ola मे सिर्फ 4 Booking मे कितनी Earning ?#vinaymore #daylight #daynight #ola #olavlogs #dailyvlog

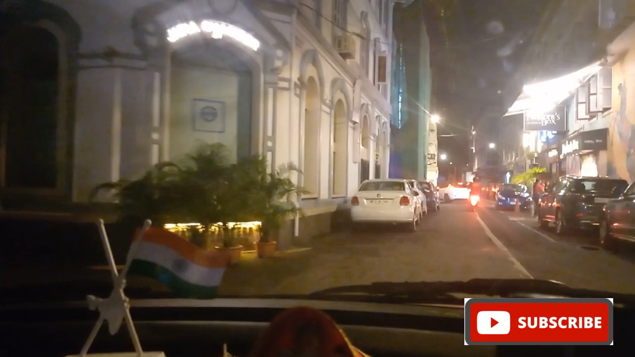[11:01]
तो एकदम छोटी सी गली आप देख सकते हो, एग्जैक्ट तो समझ में नहीं आ रहा है कहाँ है।
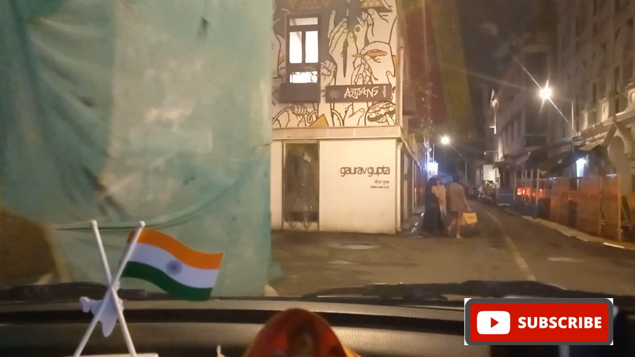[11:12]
300 ये राइट, यहाँ से भी लेफ्ट है, देखो कितनी छोटी गली है यहाँ से। अभी
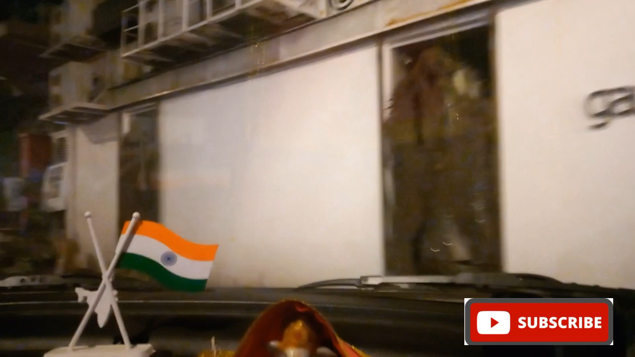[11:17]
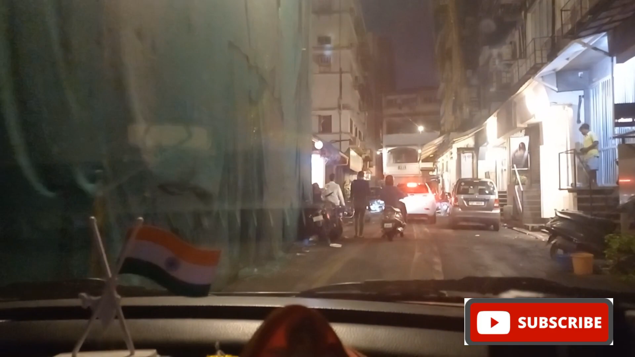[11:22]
लोकेशन खत्म हो रहा है आगे जाके, बहुत ही छोटी गली है।
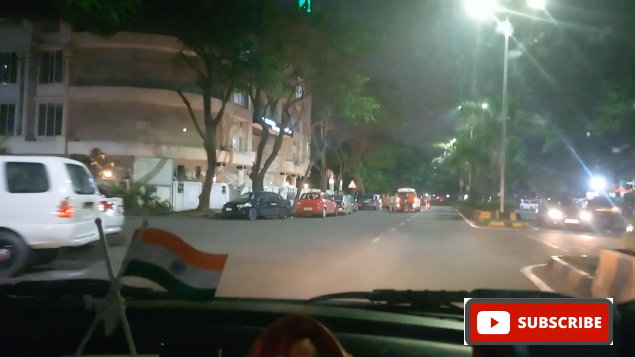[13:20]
मैं पैसेंजर के पिकअप पॉइंट पे पहुँच चुका हूँ, तो सामने पैसेंजर खड़े हैं, ये यहाँ पे खड़े हैं पैसेंजर,